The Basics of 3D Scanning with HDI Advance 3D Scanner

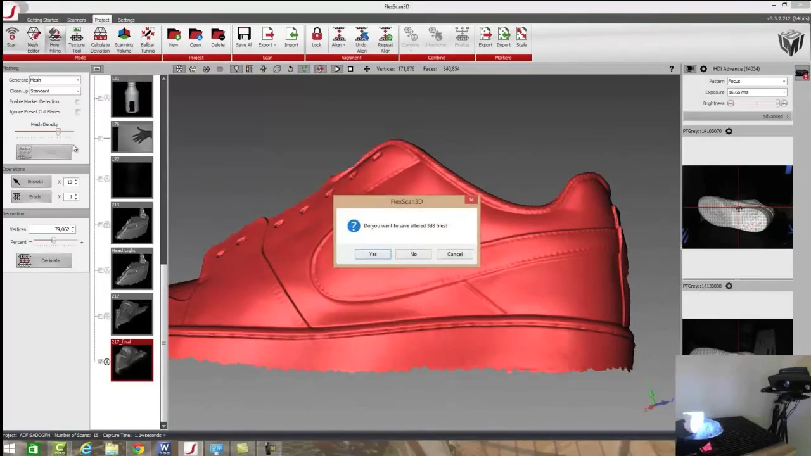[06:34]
Well, if we go to this hole filling tool, we can save this file and then tell
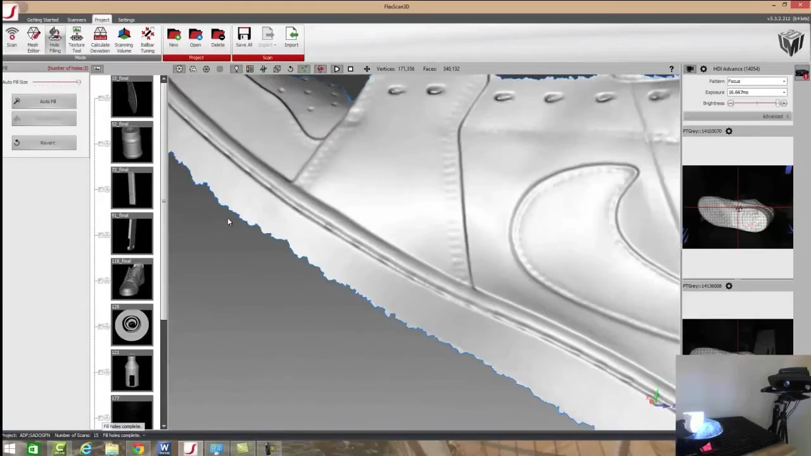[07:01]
Now, let's say we wanted to create a bridge. So, let's say we had a certain area that we wanted to bridge across to fill. Well, if we click down on one edge and hold and then move to another edge,
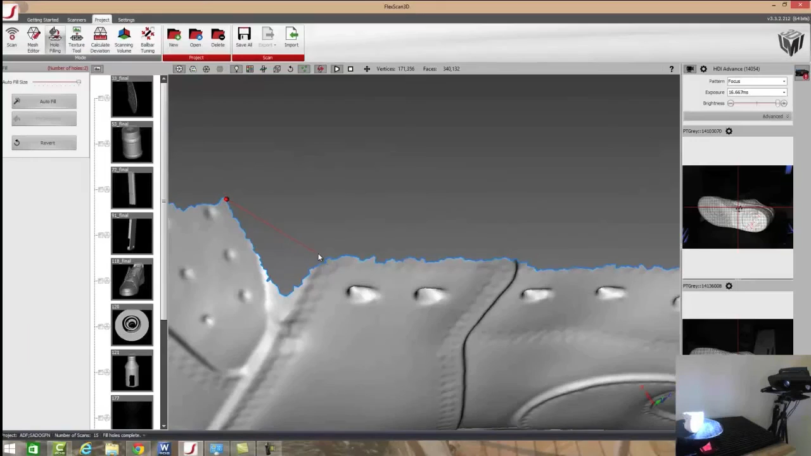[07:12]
now I've got a section here that we can tell it to fill only that. So, we have a lot of really great tools that we can use here in the
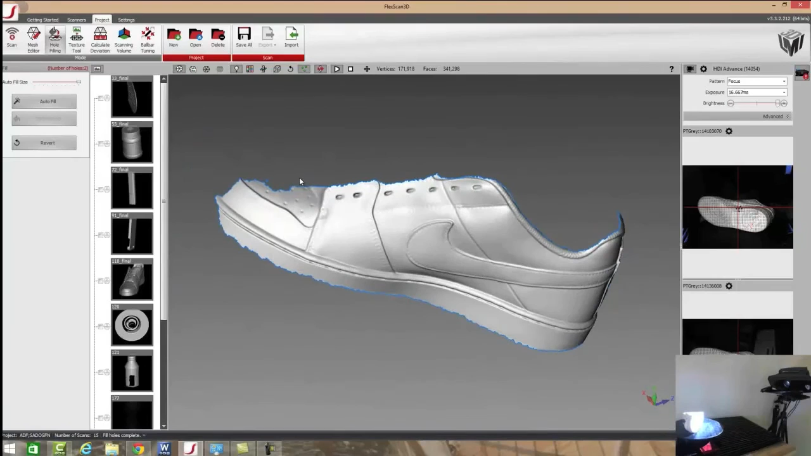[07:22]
software in order to create a file exactly how we want to.
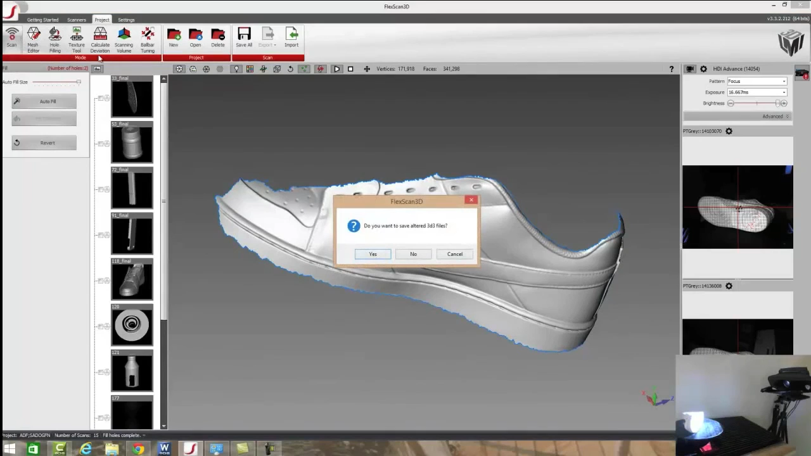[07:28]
Then, once that's done, we can save off our file and grab it. So, we'll select that file that we created. We can rename it if we want to.
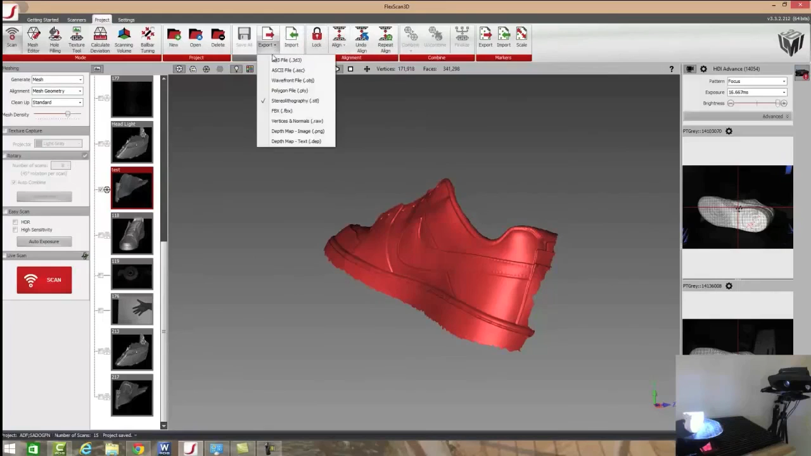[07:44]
And then, we can also press export and export it as an STL, PLY, OBJ, or ASCII point cloud very quickly and very easily, just like so.